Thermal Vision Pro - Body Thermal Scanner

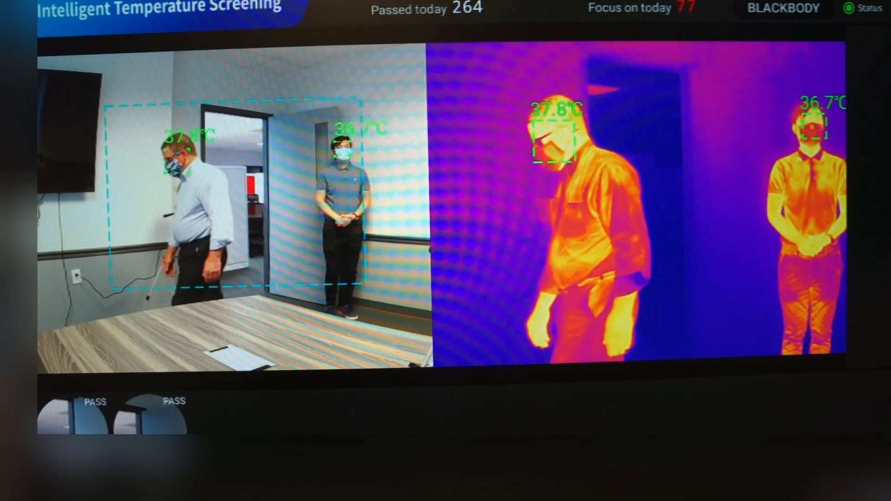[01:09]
It provides a face with an actual temperature and comes with an alarm system to alert you of individuals who display the effects of a fever.
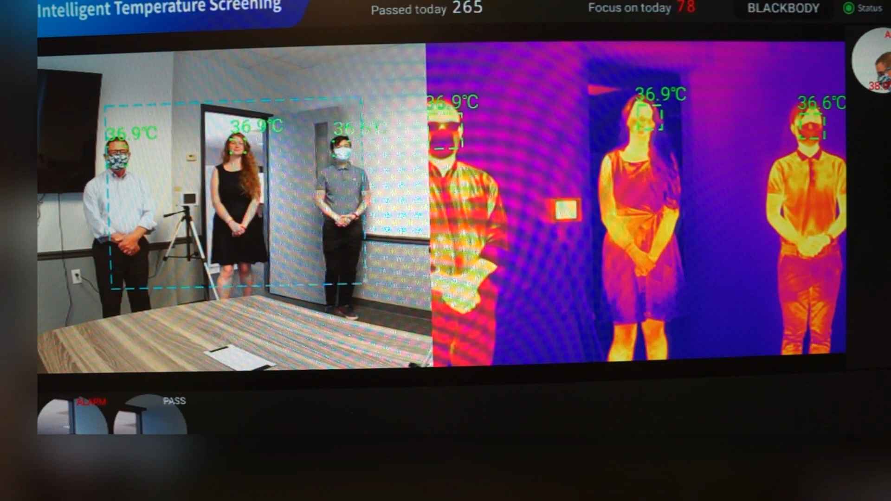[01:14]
The system will discern other heat sources such as a cup of coffee and provides solely the temperature of the individual.